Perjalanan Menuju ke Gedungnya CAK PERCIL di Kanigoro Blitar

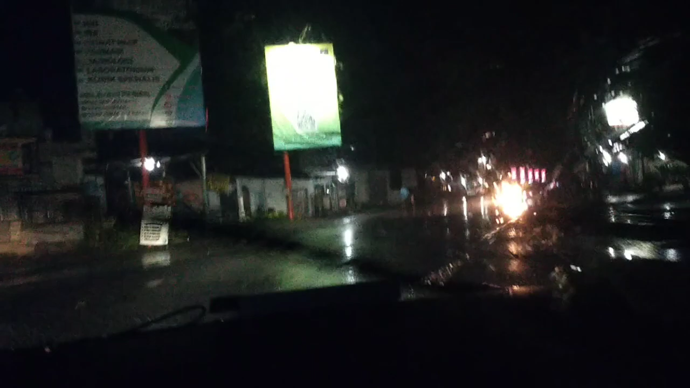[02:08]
rumahnya cak percil di Kanigoro Blitar
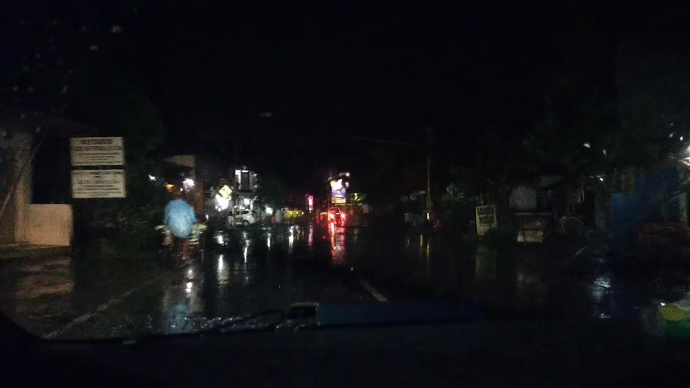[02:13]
aduh kameranya kurang support ini gedereng gaya iphone kan stabil